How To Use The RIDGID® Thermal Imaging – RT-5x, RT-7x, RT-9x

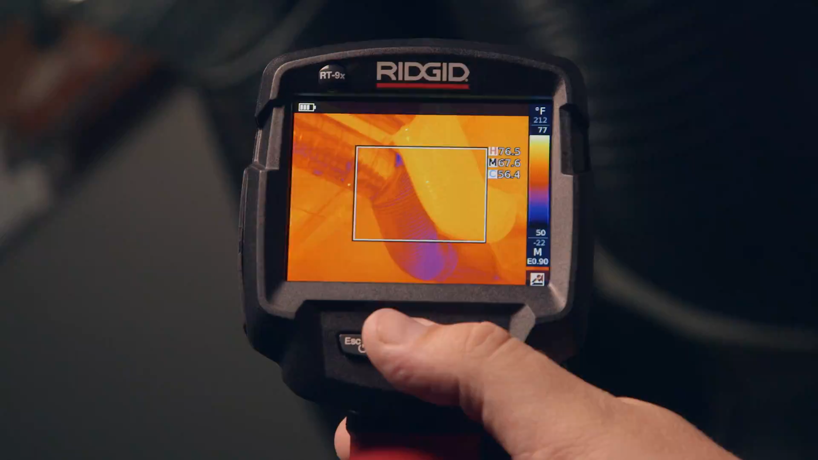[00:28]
On screen: max 76.5°F
Get to the problem quicker and more easily with
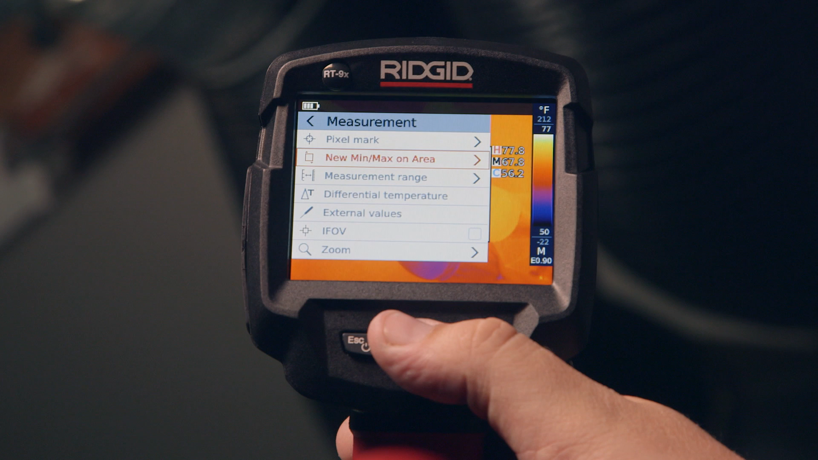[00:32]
streamlined features that automatically set and adjust to changing conditions around you so you can focus on the job at hand.
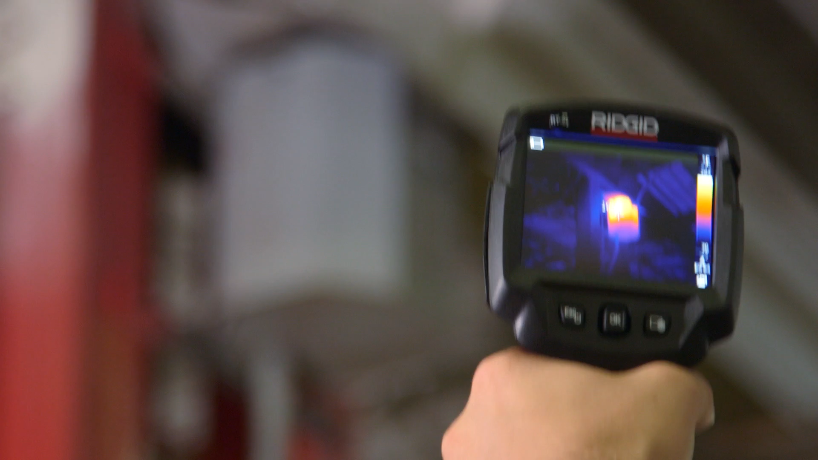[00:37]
Get clear images and precise measurements without complicated and
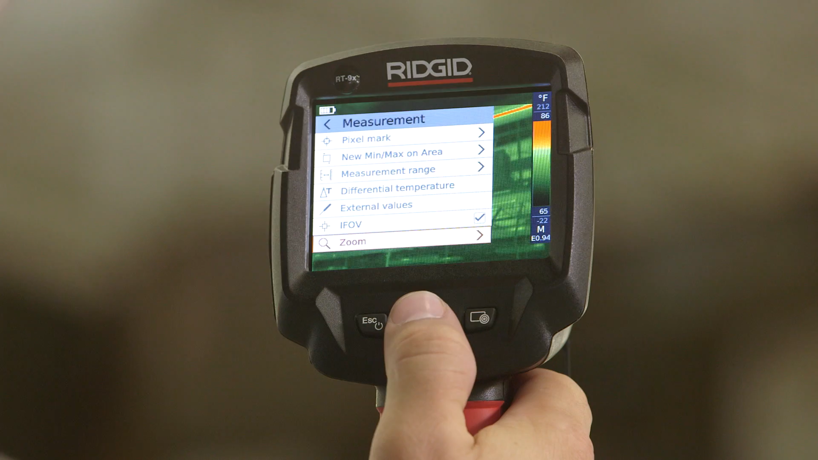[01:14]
electrical or mechanical failure before it's too late.
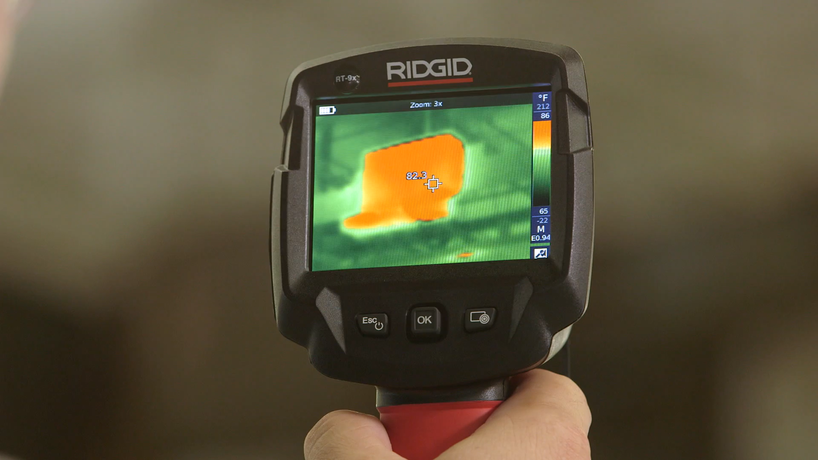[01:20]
On screen: spot 82.3°F
And the RIDGID RT9X zoom feature lets you get a closer, clearer look at your target from greater distances.
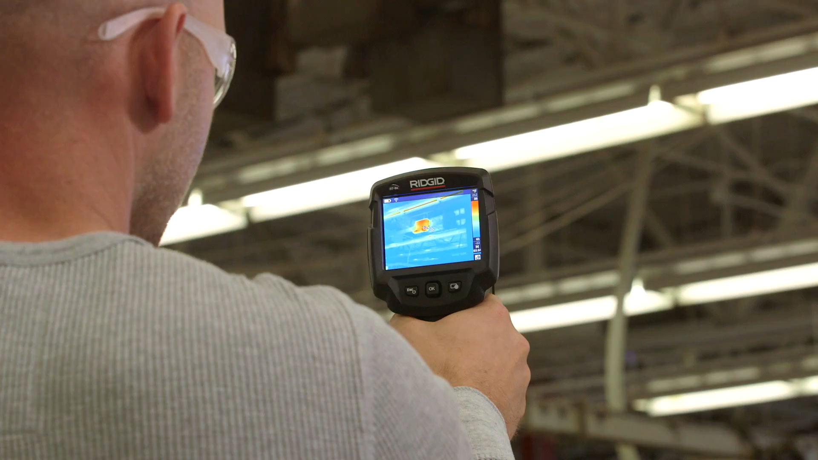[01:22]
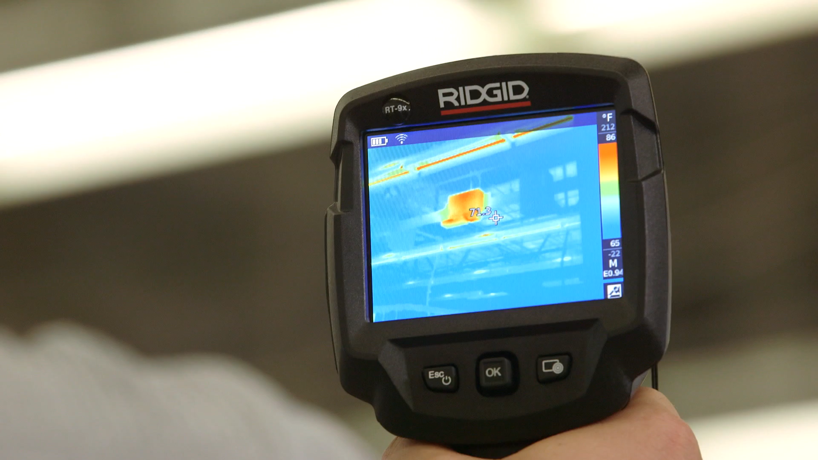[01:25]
With advanced, easy to use features and an attractive price point, the RT5X, RT7X,